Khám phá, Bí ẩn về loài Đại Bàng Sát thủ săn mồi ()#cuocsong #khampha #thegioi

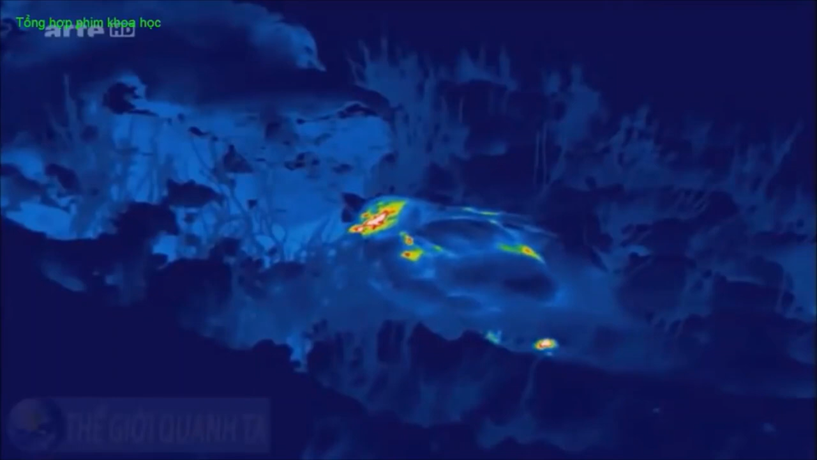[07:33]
Các túi khí giữa những chiếc lông vũ là cách tự nhiên để đảm bảo cách nhiệt hoàn hảo.